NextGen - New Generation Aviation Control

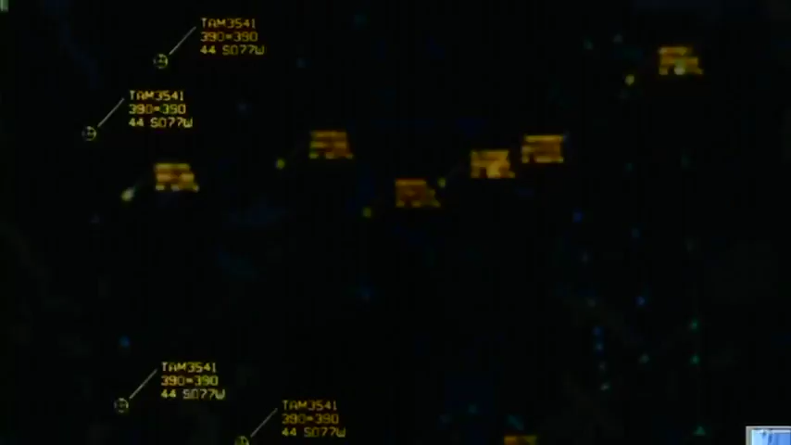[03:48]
NextGen will supply pilots with the tools and information they need to make many decisions that are now made by controllers.
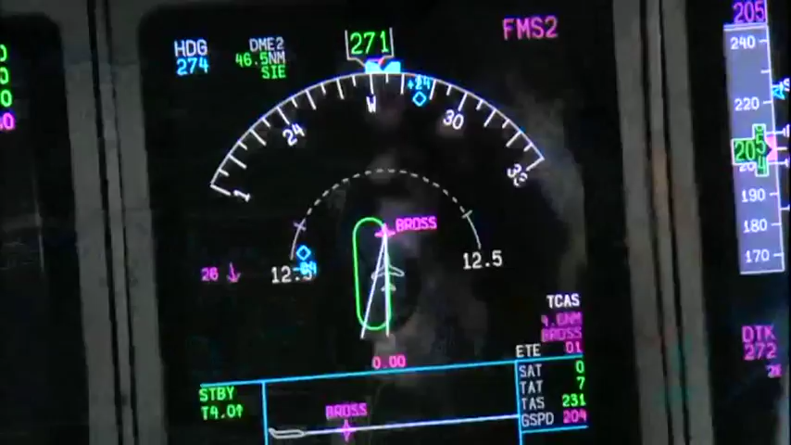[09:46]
the Traffic Collision Avoidance System warns pilots when other planes are too close.